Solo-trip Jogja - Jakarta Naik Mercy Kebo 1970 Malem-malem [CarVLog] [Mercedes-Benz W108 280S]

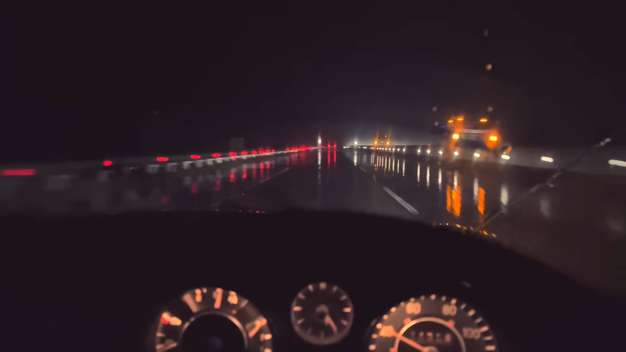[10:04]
Untuk mobil baru sih enak ya, masih kelihatan banget. Kalau ini ya cukup terlihat aja, cukup. Cuman yang gue khawatirin nanti di depan itu yang kayak gue bahas kemarin waktu menuju Jogja adalah banyak aspal bolong. Kalau gelapnya kayak gini, aspal bolong bakal susah banget dihindarin. Nah kalau susah dihindarin, kaki-kaki mobil bisa ngoplak semua sih.
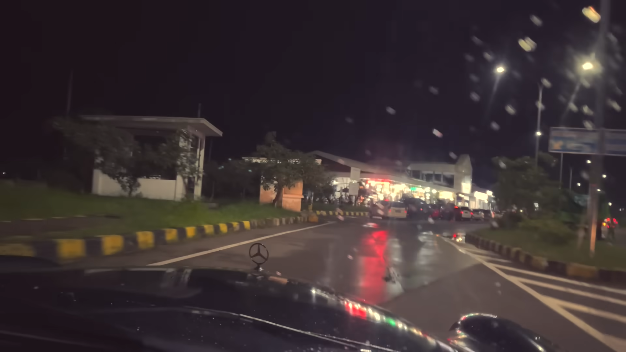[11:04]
Makan dulu. Parkir di mana ya? Ini rest area KM 294B. Gak enaknya kalau sendirian gini, gak ada yang jagain mobil kalau ditinggal-tinggal.
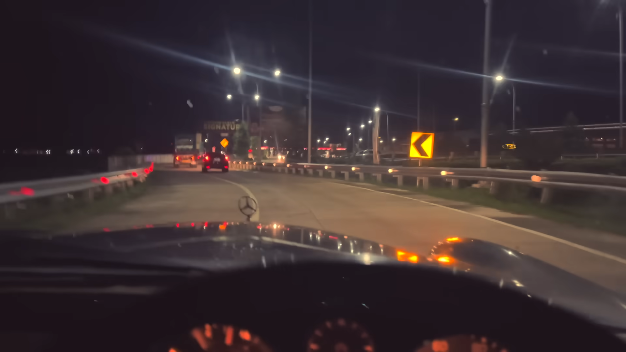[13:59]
Bensin dulu di rest area KM 260. In 600 meters, slight right.
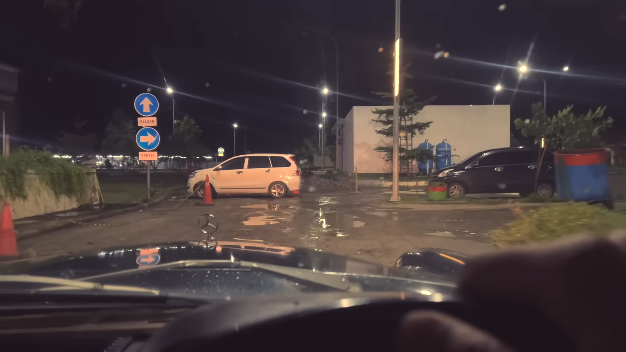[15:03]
Ini gue ngaku pom bensin lewatnya mana, coy? Coy. Muter-muter gak jelas. Gak boleh nganan. Head west.
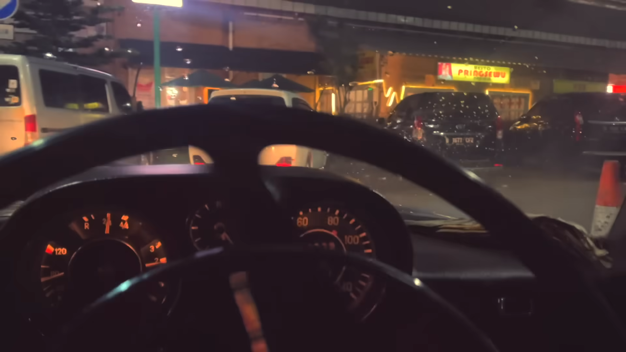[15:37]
Parkir, parkir lagi. Lihat sini lagi. Jalan busuk lagi nih. Nih, nih jalannya tuh. Itu kan marganya kalau keluar katanya lurus, tapi ada mobil parkir di sono, jadi nggak bisa lurus. Ah, buset jalannya. Mantap. Maaf ya, Bo. Maaf nih. Jalannya parah. Oke, tuh markanya katanya kalau keluar sana, tapi jelas-jelas ini ditutup. Apakah saya harus lewat
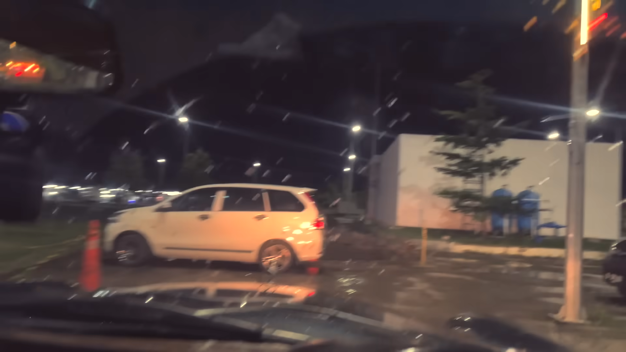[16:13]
sini? Tapi di situ markanya nggak boleh belok kiri.
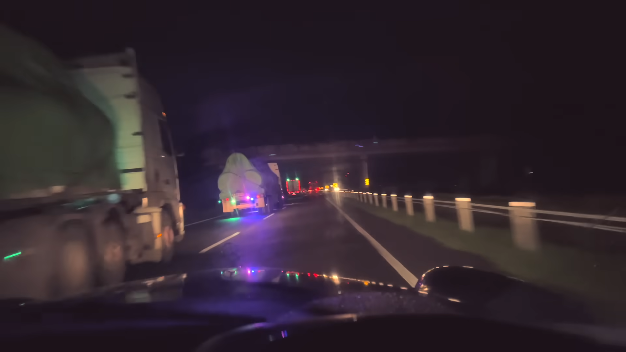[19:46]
Tapi kalau kena lampu jarak jauh dari lawan arah tuh baru kerasa blut gitu, nggak kelihatan apa-apa. Oke, kita sekarang cruising di kecepatan yang wajar aja. tol. Bismillah.
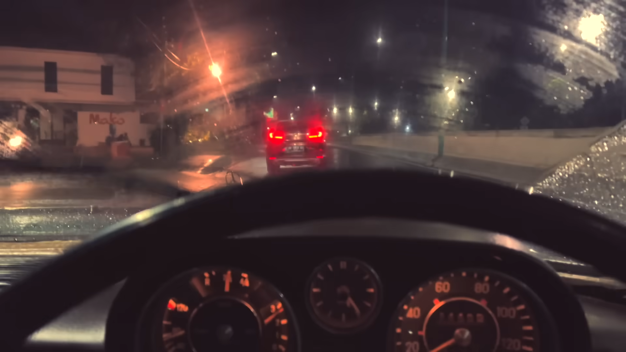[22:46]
Jalannya enggak macet. Sepi. Pas. Bentar lagi nyampe rumah. Yeay, alhamdulillah sudah sampai di Jakarta.